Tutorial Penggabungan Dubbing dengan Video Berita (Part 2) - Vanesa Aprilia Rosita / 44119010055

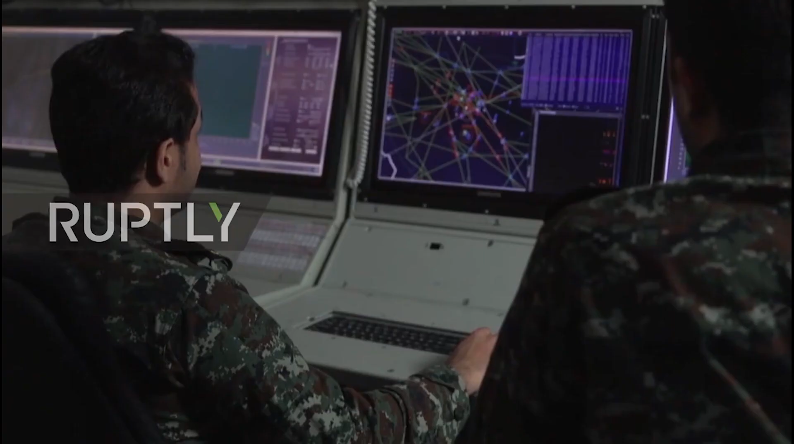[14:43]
buffer 373 adalah sistem rudal permukaan ke udara bergerak jarak jauh Iran menggambarkannya